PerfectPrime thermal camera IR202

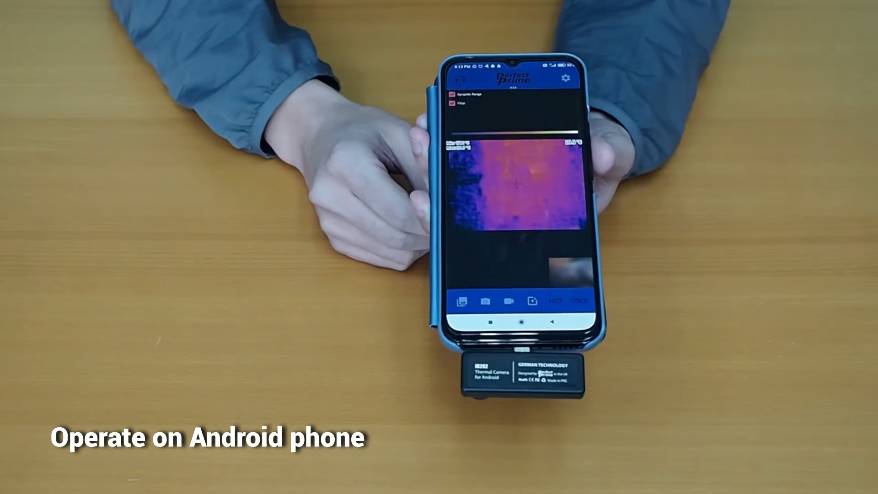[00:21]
It is compact designed, easy to carry. Just simply put it in your pocket after work is done.
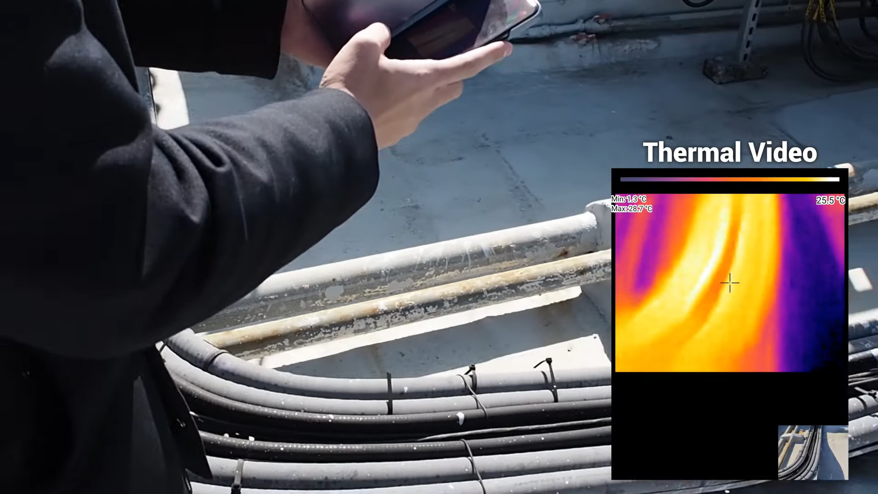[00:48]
For example, when we look at this pipe of our naked eyes, we don't know the temperature of it.
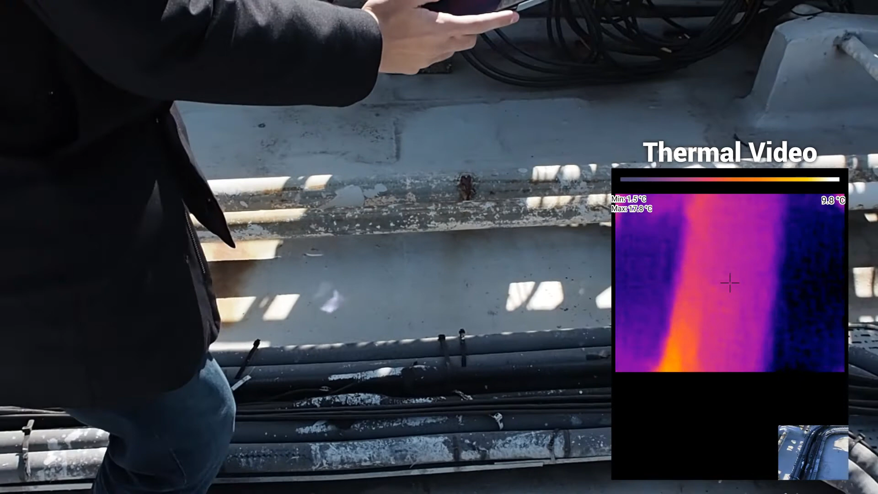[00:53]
But when we plug in the thermal camera IR202,
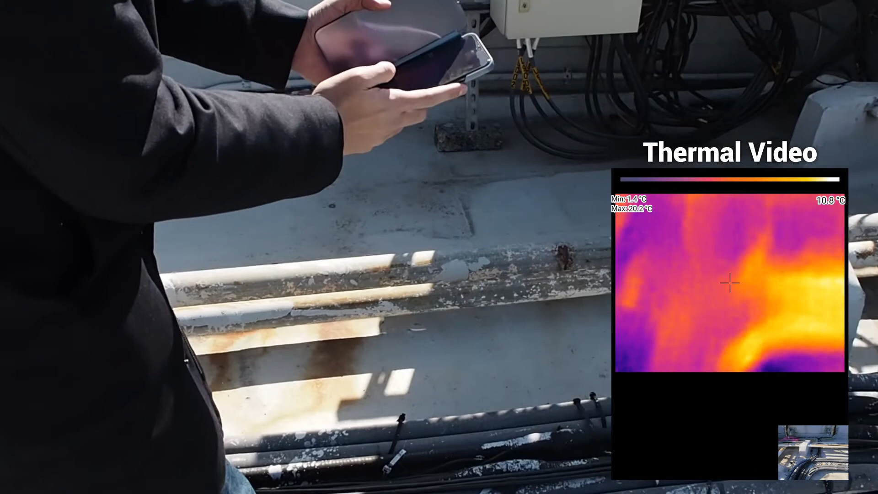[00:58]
On screen: spot 10.8°C, min 1.4°C
then we can see its temperature and which parts are hotter.
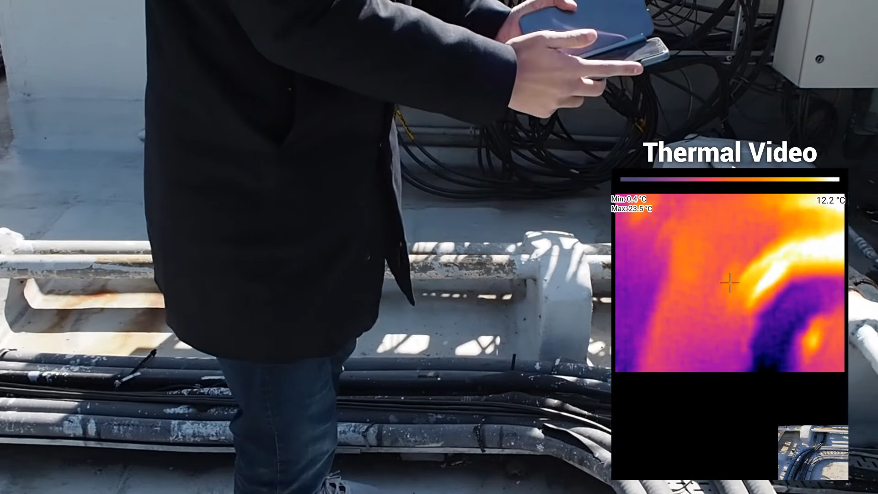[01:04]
On screen: spot 12.2°C
After we find problems with the IR202, then we can move forward to the next step.